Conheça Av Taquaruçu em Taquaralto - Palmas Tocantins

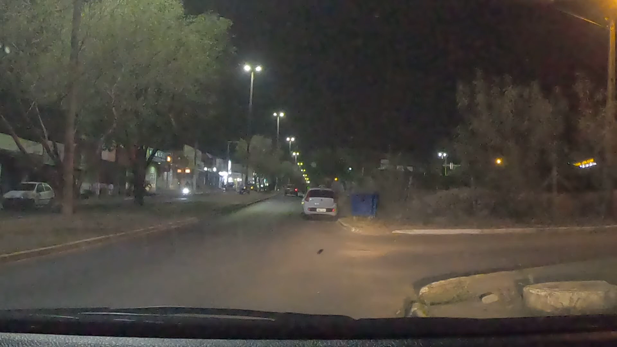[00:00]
Saudações meus amigos do YouTube, pessoal estou aqui no Taquar Alto mais uma vez e hoje eu vou mostrar a Avenida Taquarusul, estou indo aqui pela Avenida Tocantins, sentindo quem vem de Porto Nacional e
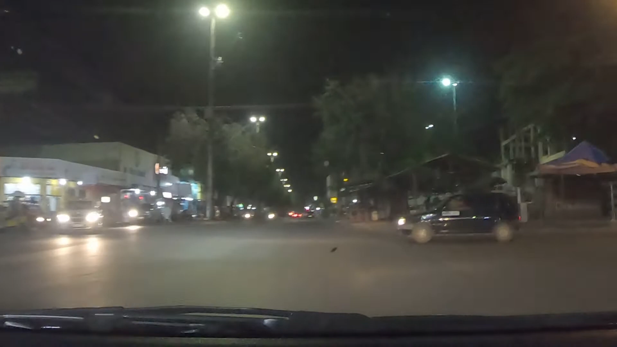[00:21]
entra aqui a nossa direita e essa aqui é a Avenida Taquarusul, vou mostrar para vocês aí a Avenida Taquarusul durante a noite,
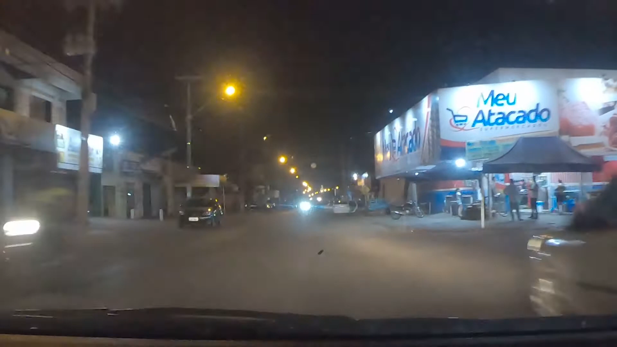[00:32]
estarei indo até o final dessa avenida para que vocês possam ver, durante a noite é um pouco mais difícil para ter noção, porém, para ter noção de como realmente é a avenida, porém como está bem iluminada, está facilitando para que vocês possam acompanhar juntamente comigo,
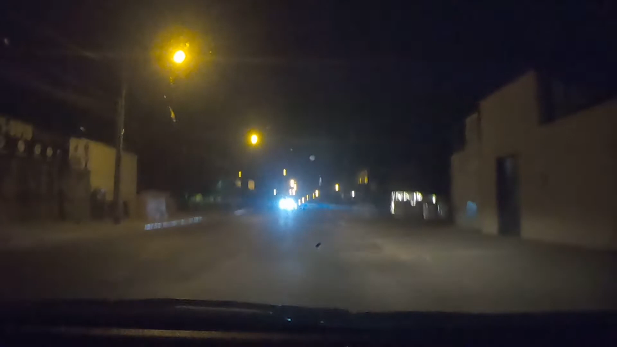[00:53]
mais esse vídeo das ruas de Palmas, Tocantins e mais precisamente hoje em Taquarau, que é um dia de Palmas, fica a 18 km da entrada de Palmas indo pela Avenida JK e nessa direção aqui como o próprio nome já diz é a mesma que vai para Taquarusul,
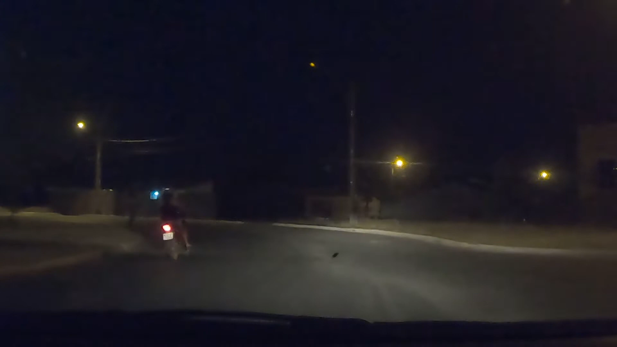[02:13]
A direita, para quem vem de Porto Nacional, ou melhor falando, vamos dizer de Sul, quem está saindo do Sul para a região Norte do Taquaralto, entra a direita, está aqui a Avenida Taquarusul e já estamos chegando ao final dela, como vocês podem ver é muito curta, aliás, para vinha a pé é longa, mas de carro é curta,